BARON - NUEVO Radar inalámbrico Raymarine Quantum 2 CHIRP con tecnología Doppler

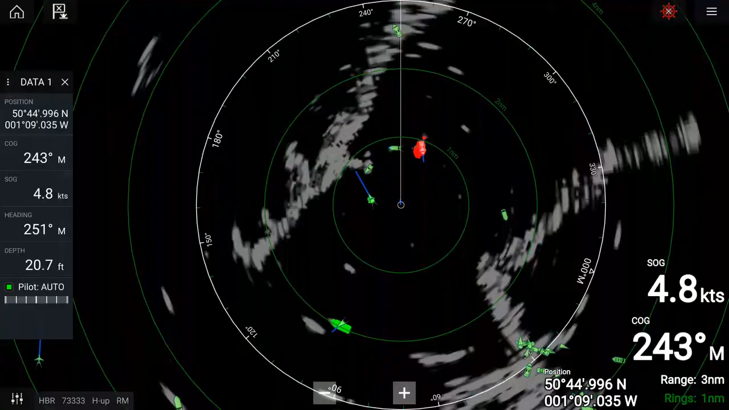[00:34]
So what the Doppler processing does for us is it color codes the targets red or green according to whether they're moving towards us in red or away from us in green. So we're actually parked right outside the Marine Stadium Basin at the boat show and we've got all sorts of traffic going by behind us. If you look here on the radar scope, you can actually see my red and green contacts. So we're here at the center of the scope.